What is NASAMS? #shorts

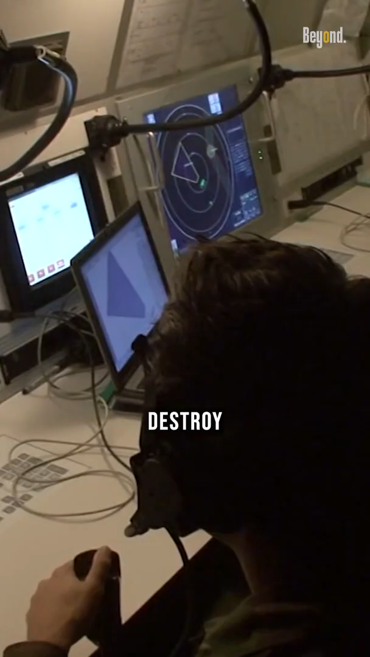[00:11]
It is designed to detect, engage, and destroy aircraft, helicopters,
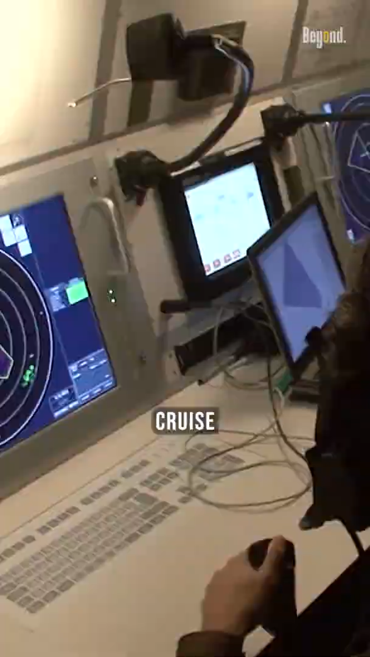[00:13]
cruise missiles, and unmanned aerial vehicles,
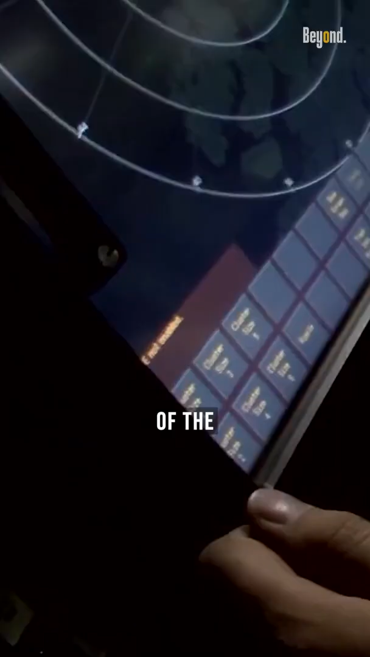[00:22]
The system consists of the AN-MPQ-64 Sentinel radar,